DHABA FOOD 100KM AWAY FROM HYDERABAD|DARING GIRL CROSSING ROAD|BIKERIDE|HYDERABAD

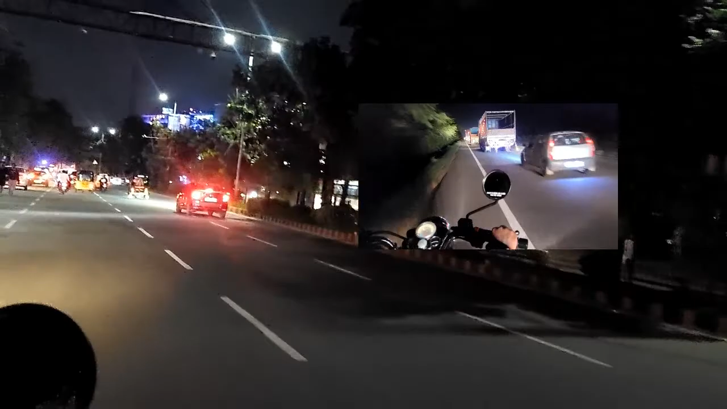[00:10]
लॉरी लॉरी लॉरी थोड़ा सा हाइवे पर यह भी होगा जो
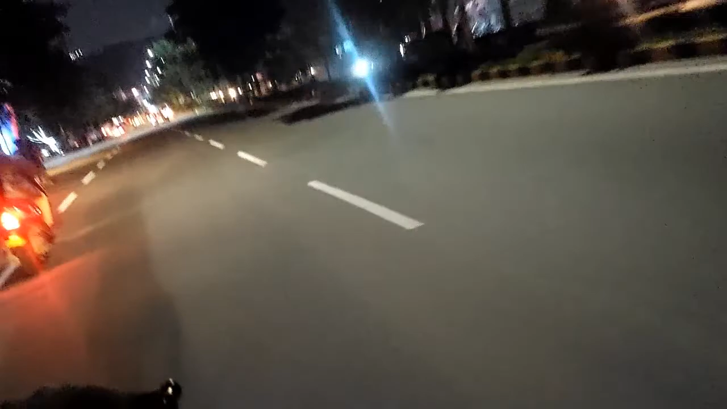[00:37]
बोली मैं आजयो राइट साड पे बहुत सारे दुकाना मिलेंगे वैसे विफाल तुम्हें बहुत लोग भरे हो रहते हैं दो तीन
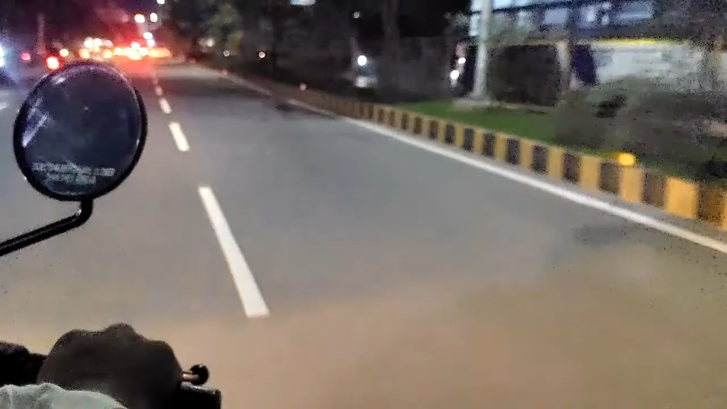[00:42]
में तक किसी के कोई टेंशन नहीं रहती है लिटले ओ भाई साब यह देखो भ
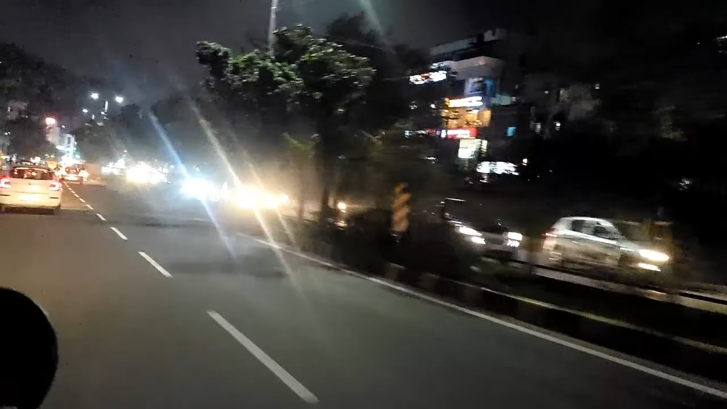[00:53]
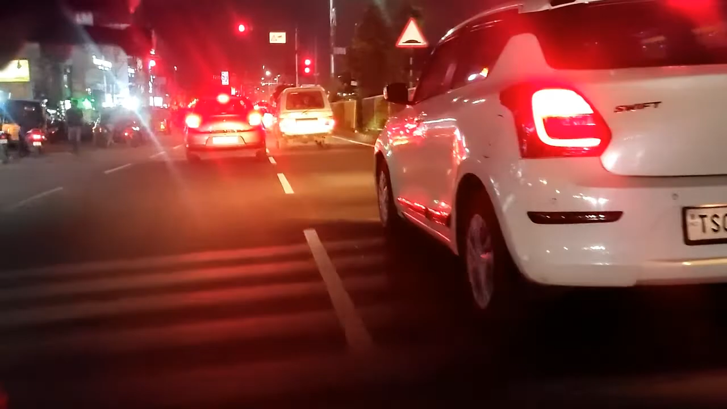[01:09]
तो अभी ट्राफिक ठाक है शाम का वक्त है एंड हलका सा हलका सा
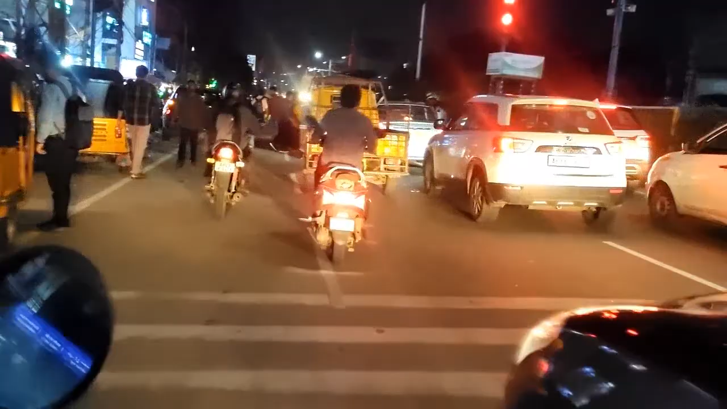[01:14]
शायद बारिश भी लग रहा है बट एनिहाव जैकेट पैन है ओ भाई साब यह भाई साब यह भीड में ऐसे चुटे
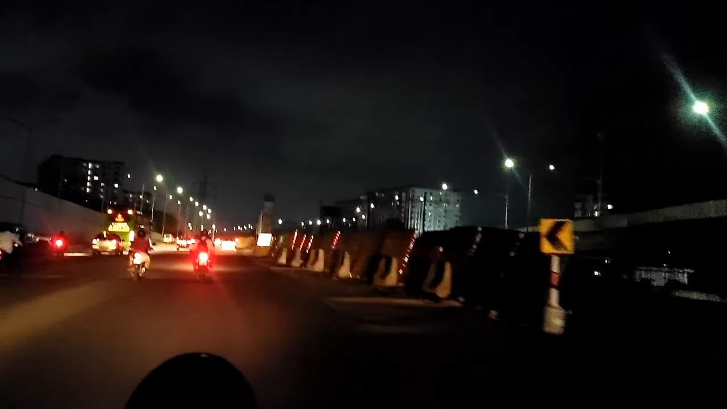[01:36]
जाना है तो इस आउटर रिंग रोड पर आप कहीं पर भी जाना है यानि कहीं पर आप अमेरिका नहीं जा सकते हो
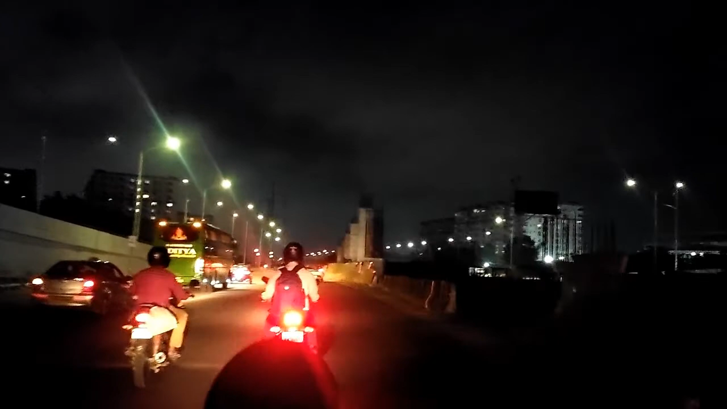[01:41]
एक्जांपल लिटरली एरिया जैसे मुंबई आपको जाना मुंबई का रोड
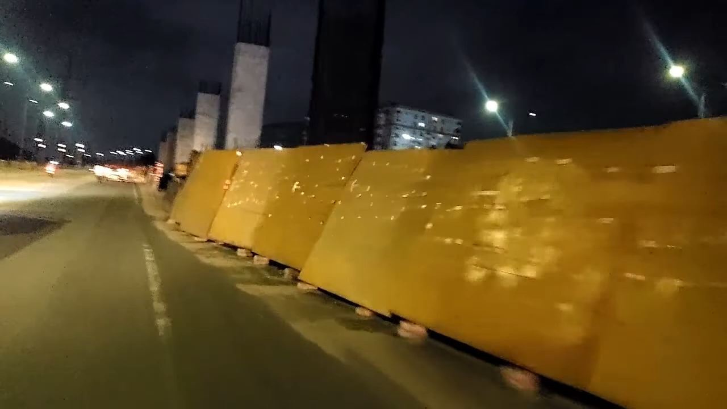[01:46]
यहां से पकड़ सकते हैं बैंगलूर का वगएरा अगरा अभी चल रहा है अ�
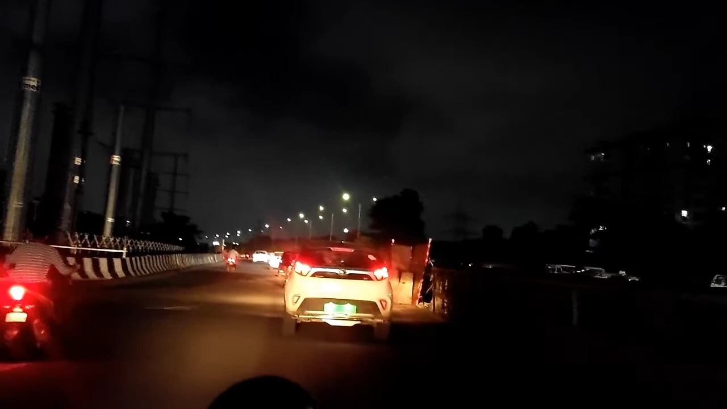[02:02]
इतना गंदा ट्राफिक भाई साब इतना गंदा ट्राफिक इतिसी रोड में भाई इतने सारे यह रोड की बात नहीं कर रहो जो भी आप देख रहो बैसिकली इससे पहले की रोड भी है यह तो हाईवे रोड
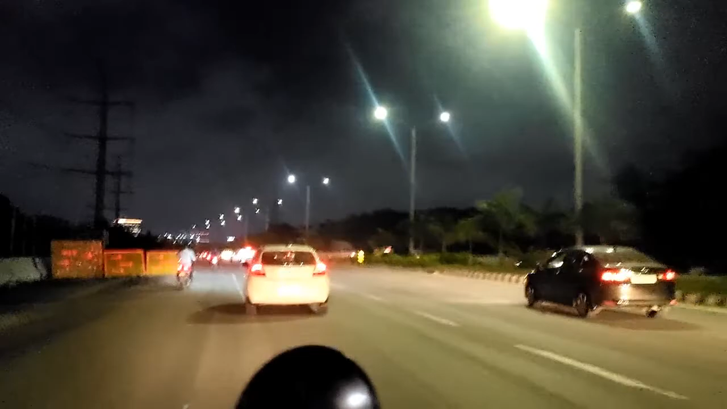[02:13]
इसलिए थोड़ा बड़ा ही हो गा ओविसली और फिर जैसे कह � अब यहां से स्ट्रेट शट जाएंगे लेफ लेंग आउटरिंग रोड से बट देखते आगे का रोड कैसा है थोड़ा सा आप जब तो थोड़ा म्यूजिक सुनिये फिर मैं कंटिन्यू गरता हूँ अपना कॉनवजेशन
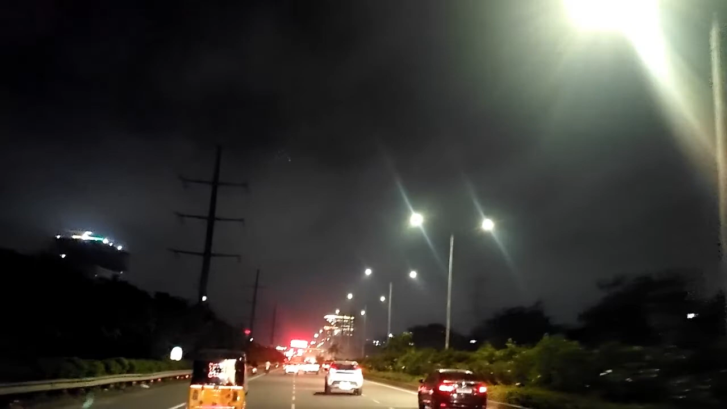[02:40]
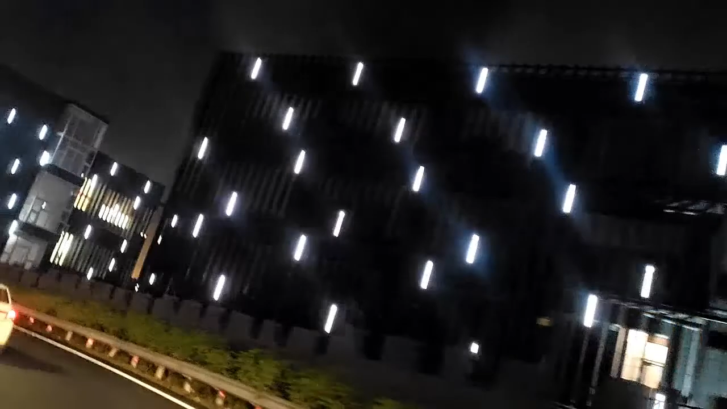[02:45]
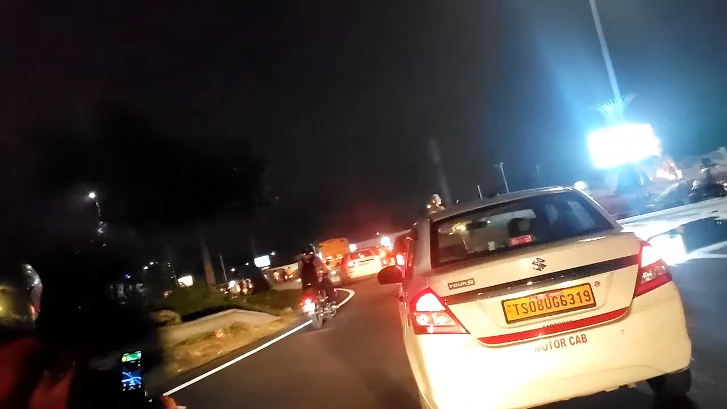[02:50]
और वेल सॉरी रुकावाट के लिए खेद है जस्ट यह वाला जेखो राइट साइड में भाई बगीचे में दो इंसान कैसे
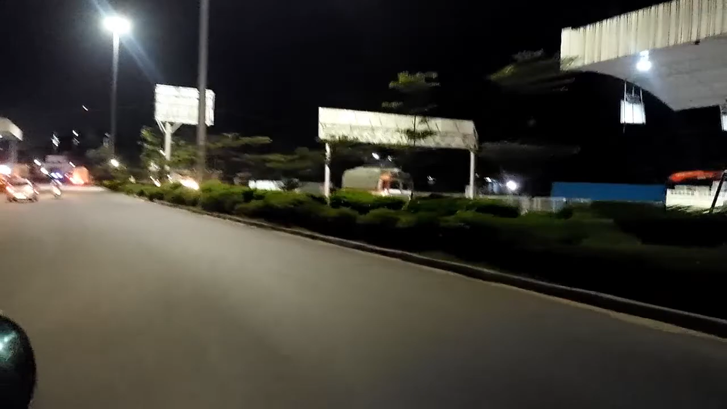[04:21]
आप चाहिए अज़ार से आवटर निर्ड़ क्रोस कर च्थी कि अल्मोस है है यह लाइक शंशाबाद बोल सकते स्कॉप शंशाबाद से थू हम क्रोस कर रहा है अग्शली ओर एक रोड़े है अगर आपको जाना तो आप क्या